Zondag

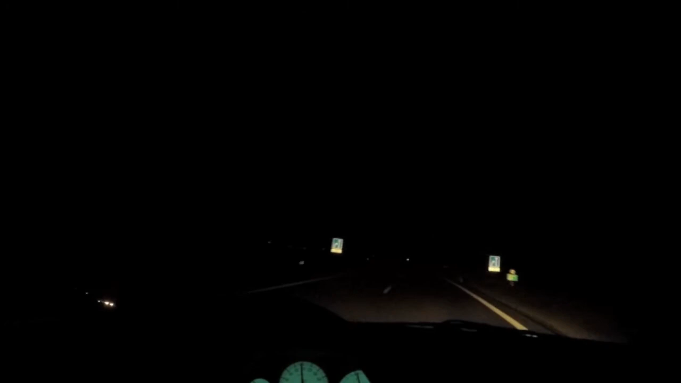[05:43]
Dus voor je het weet ben je weer later onderweg. En is het alweer donker.